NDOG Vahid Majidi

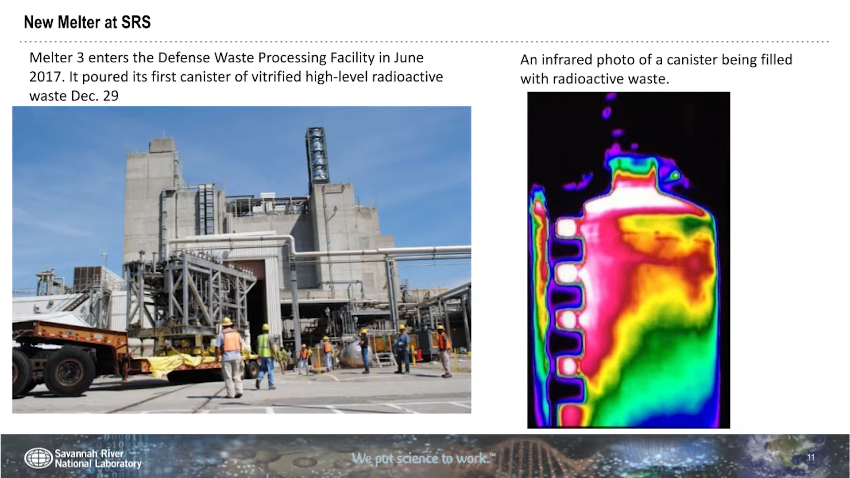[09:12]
So, going back to melter number three, you can see it moving into the facilities. It's actually working and is pouring glass. This is the canister, a stainless steel canister, that's receiving that glass.
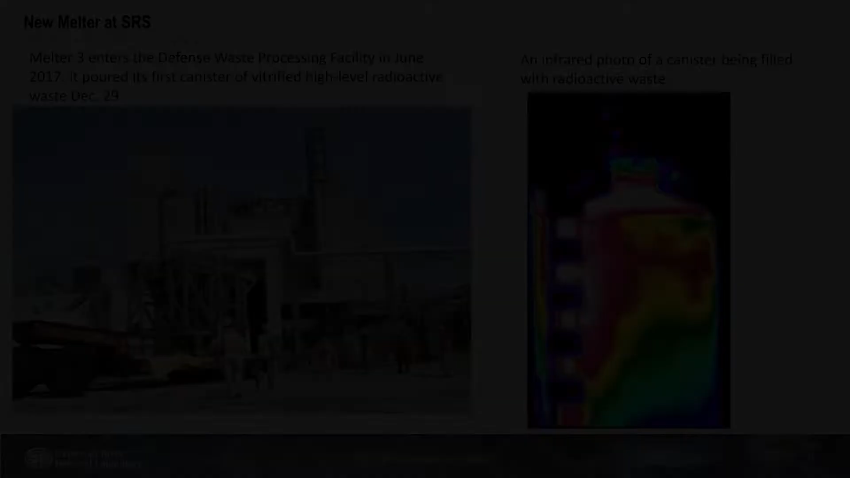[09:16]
It's a thermal photograph that shows, you know, how the heat is distributed as the glass is being poured.